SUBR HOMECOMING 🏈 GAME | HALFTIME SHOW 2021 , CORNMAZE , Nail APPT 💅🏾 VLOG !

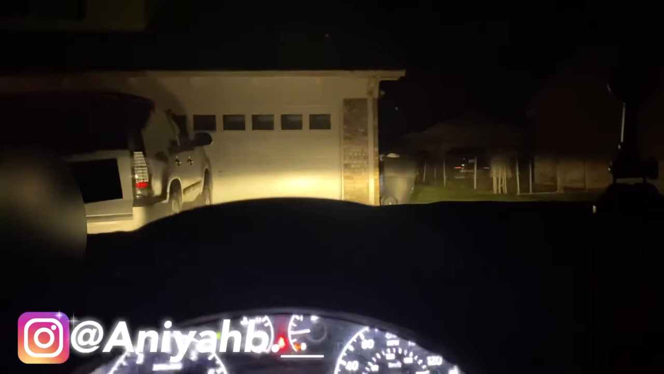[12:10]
But yes, y'all, I just made it to my nail tech house. We're gonna get out the car and we're gonna go in. Well, first I'm gonna text her and let her know I'm outside, then we're gonna go in. So, are y'all ready? Are y'all ready? Comment down below if y'all ready.